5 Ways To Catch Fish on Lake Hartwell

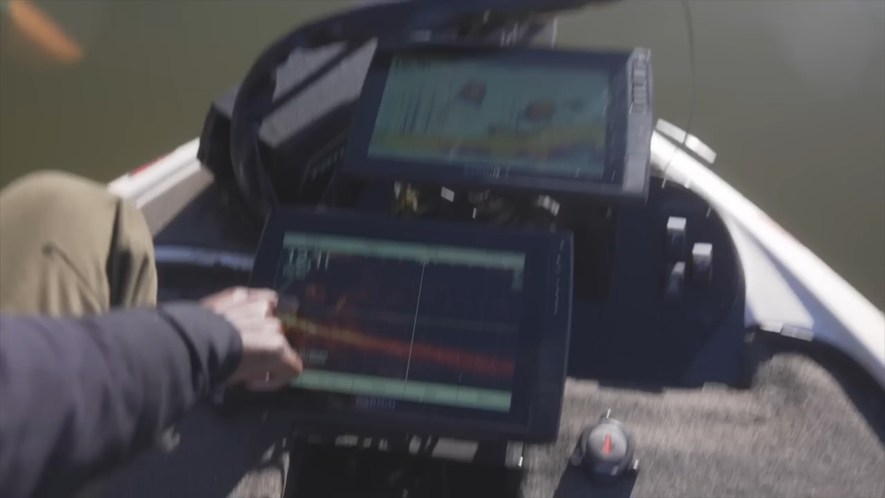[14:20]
You see, I got bait. This is on forward facing sonar. You see all under the boat, out in front of the boat, there's bait fish.
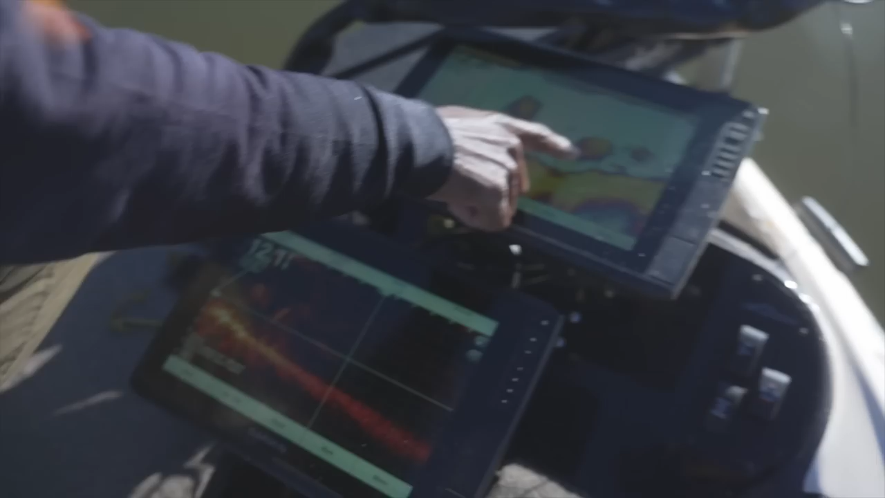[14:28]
You can even look on the 2D graph. There's bait and there's even crappie. A lot of those fish that you see suspended are crappie.
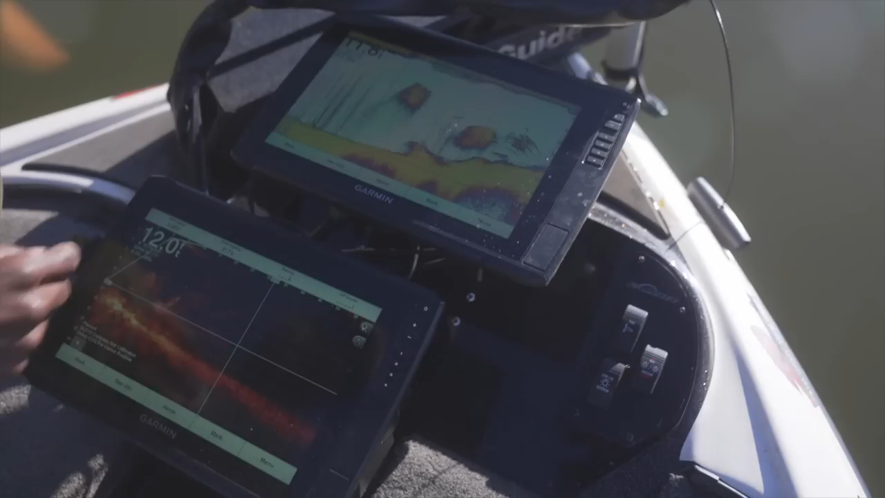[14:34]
But the main reason they're here is bait is always in this area. I don't think I've ever crossed across this bridge and not seen seagulls diving.